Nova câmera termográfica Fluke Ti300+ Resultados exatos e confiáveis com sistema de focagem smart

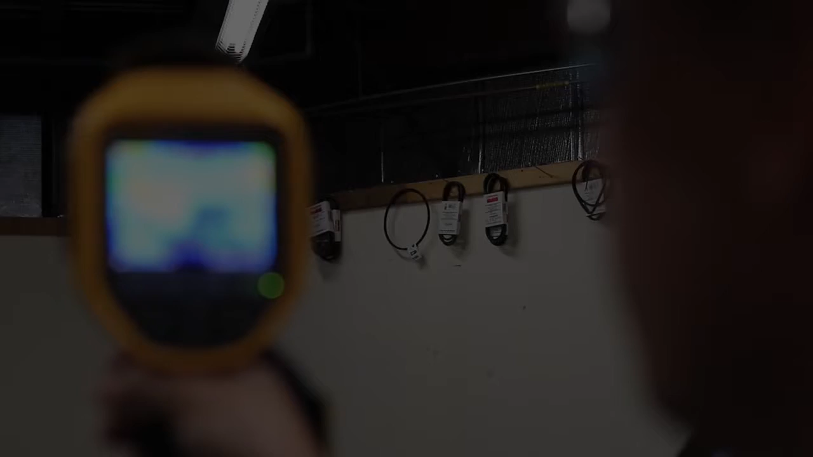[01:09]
The camera automatically measures the distance to your
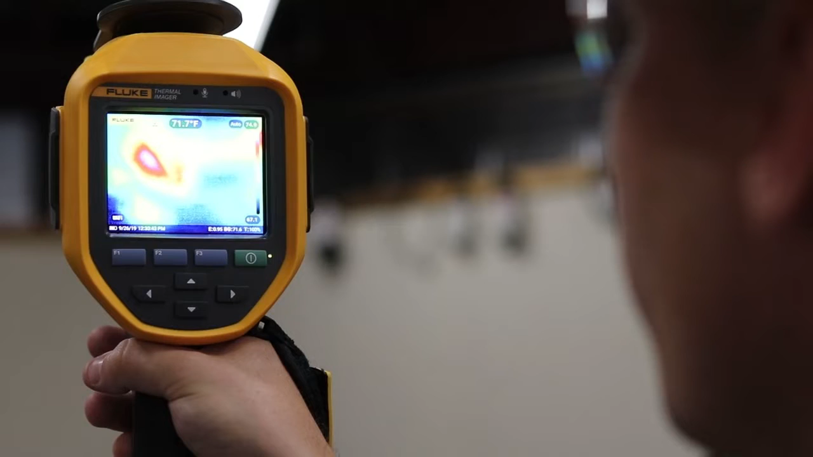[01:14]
target and adjusts the focus so you have a crystal clear picture and an accurate temperature reading.
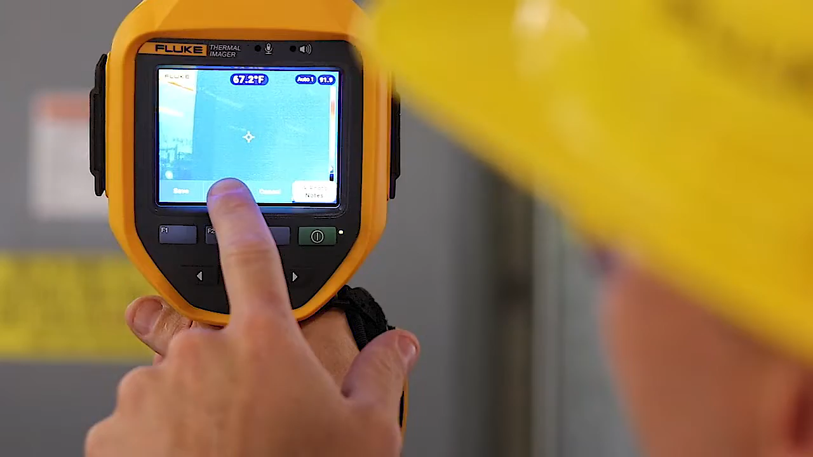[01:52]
On screen: spot 67.2°F
Voice annotation allows you to capture up to 60 seconds of audio right on board the camera that also gets saved along with the image.